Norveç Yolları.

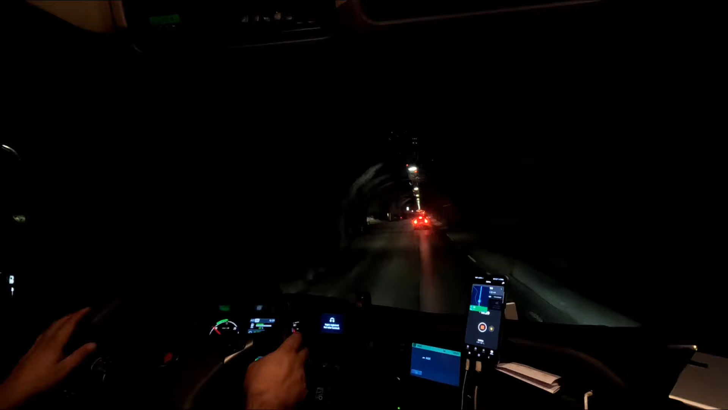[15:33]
Gerçekten dar bir tünel, garip bir tünel. Yol kalabalık ama kalabalık olmasa akşam girsem korku filmi gibi tünel. Asfaltı da çok kötü. Düzeltirler mi bilmiyorum. Bayağı da bir inişi var. Yani bu tüneli ben unutmuşum gireceğimi. Videoyu tam bitirecekken iyi denk geldi.